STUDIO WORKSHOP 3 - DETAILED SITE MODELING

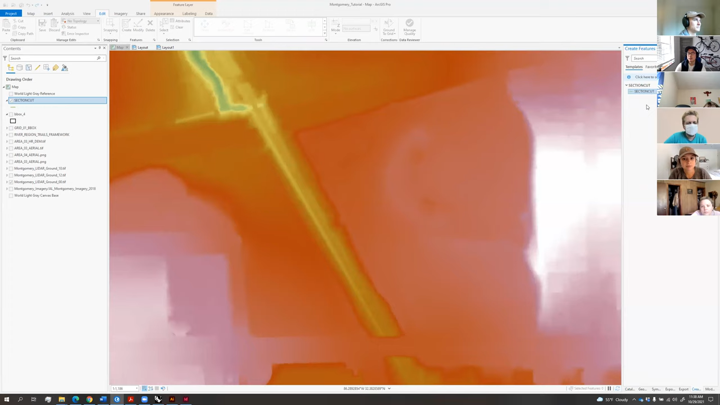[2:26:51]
So that's section cut right there. So now we're going to do is we're going to click in that section cut line, go to edit, create, click on section cut, and then click on the line tool. And then just draw section. So section through Jackson cut, double click the close section through Jackson cut cemetery,